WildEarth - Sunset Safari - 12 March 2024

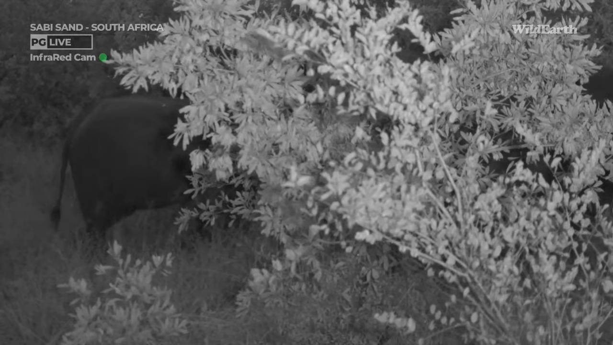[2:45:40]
But yay, at least we got some elephants right at the end. This is nice. One or two of them. There's a small little breeding herd.
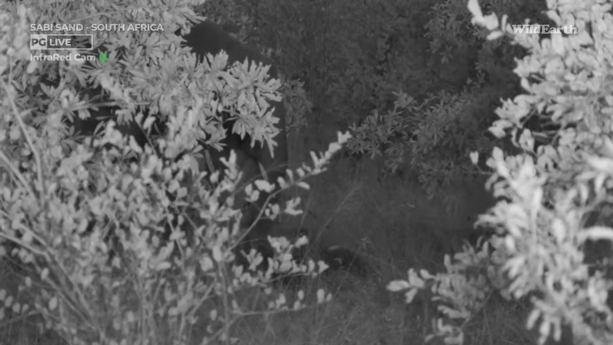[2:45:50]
And it's just come through. Oh, the little one is lying down. It is, eh? Poor? Yeah. That's cute. The little one is lying down. Sorry, it can't move too much. I don't want to give it a fright.
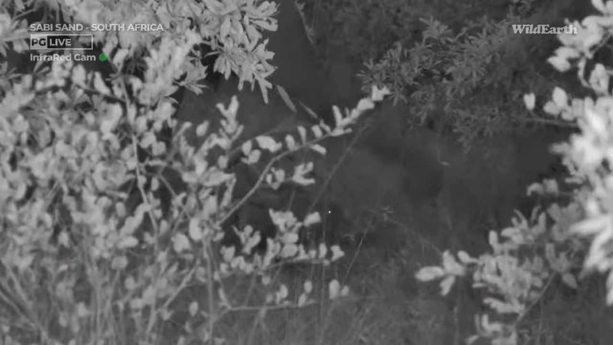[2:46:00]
But the youngster is just having a bit of a rest on the ground. It's like, thanks, Mom. Just make sure that you look out for any danger while I roll around in the sand. There we go. Oh, am I going to get up? No, I'm not going to get up now. I'm just going to lie and feed on the grass. Thank you. That is so cute.
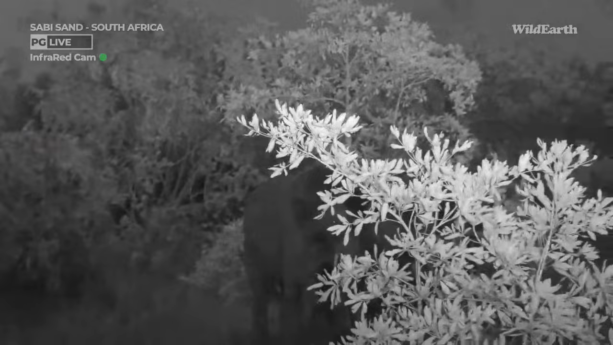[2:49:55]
Oh, Paul, yeah. I feel bad. I think I'll have to try and move an inch forward, eh? Yeah. I'll try and take a wide berth around here. So I won't upset them too much. Yep, don't worry about it.
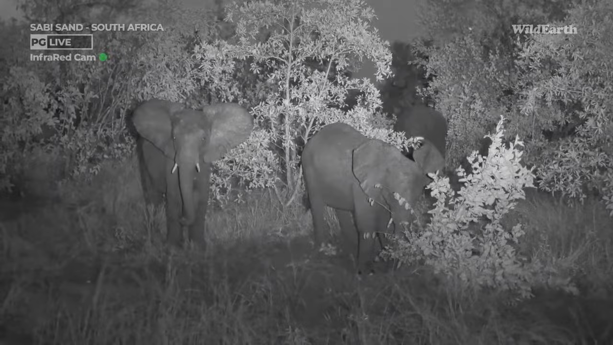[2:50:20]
alright, there you are. A lot of obstacles this evening. Rain roof, elephants. But look at this, they're trying to dig up there now. So going for, because the soil is so nice and soft now and wet, so what they're trying to do, they're trying to dig out the roots from some of these little trees and that. So they're using their feet and the trunk and digging all these holes around the trees, getting to those nice roots.
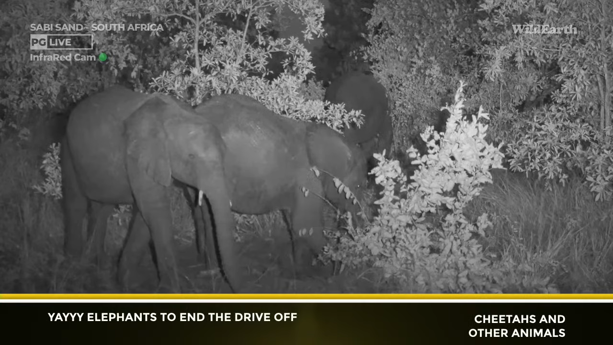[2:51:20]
It's been quite a tough afternoon with all this rain. The problem is this consistent rain. It just did not hold up at all, and I think it's going to be like that till tomorrow afternoon. And there's that typical cyclone, Filippo. The cyclone's name is Filippo, that's coming in from the east. There we go, you can get in there. He's going to pull out a nice piece of root here, I can just see it. There it is, look at that. Oh.
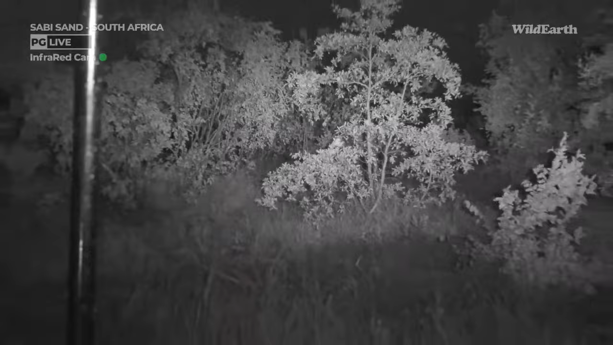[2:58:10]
Let's go. Let's go. Thank you, elephants. That was nice. Nice to end off like that.
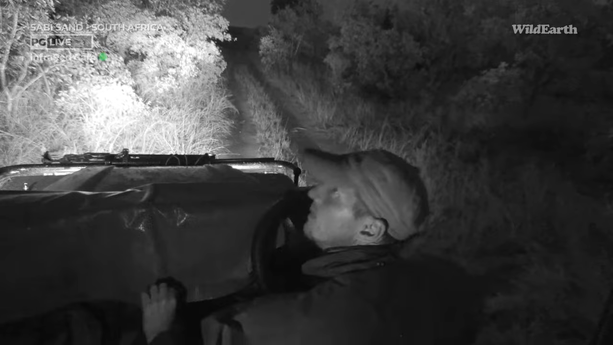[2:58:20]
Yeah. There's so much water on top of the rain roof as well. Like it's a whole lot of waterfalls here. African sunset. Yeah, it's always nice to have animal company. Oh yes, always, always.